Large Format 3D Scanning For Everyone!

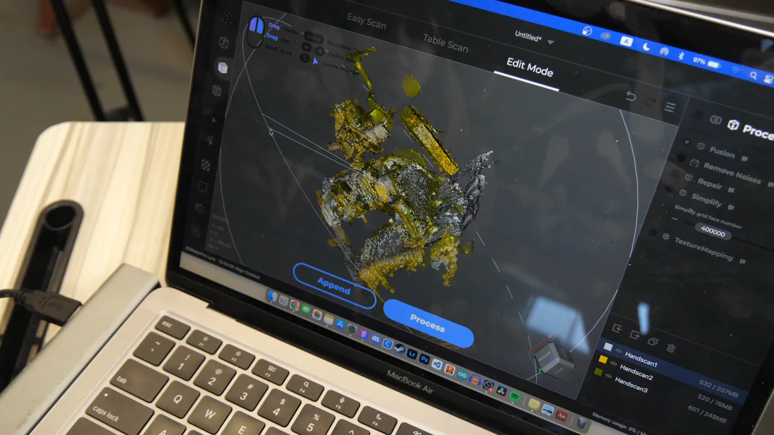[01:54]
As you can see here, all 3 scans have been successfully aligned,
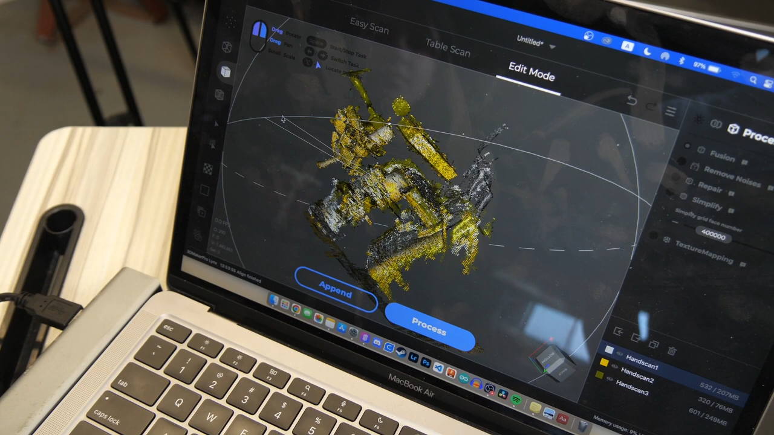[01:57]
so we're going to merge them now and hopefully we get a really nice result that we can use that is dimensionally accurate for CAD modelling.
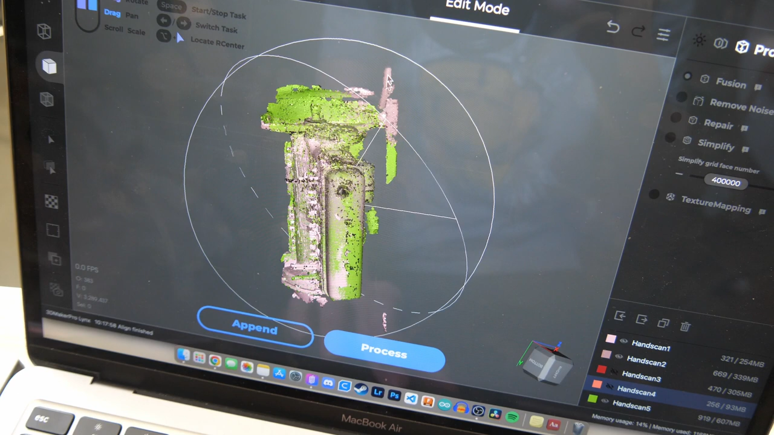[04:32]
scans so we're going to process those and then we're going to see